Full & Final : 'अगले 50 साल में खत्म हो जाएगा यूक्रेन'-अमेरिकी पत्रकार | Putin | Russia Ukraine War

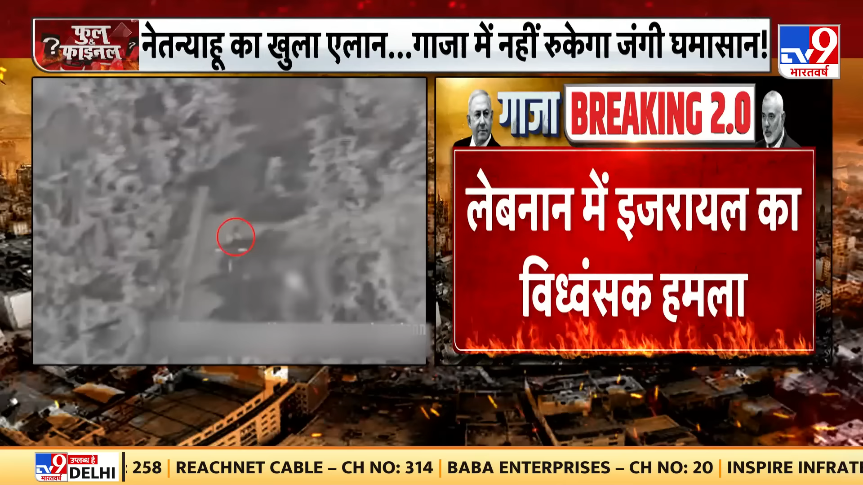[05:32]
میں اسرائیل کا بیدھونسک حملہ ہزباللہ پر چالیس ائر اینڈ گراؤنڈ اٹیک کیے گئے ہزباللہ کے دس دلوں پر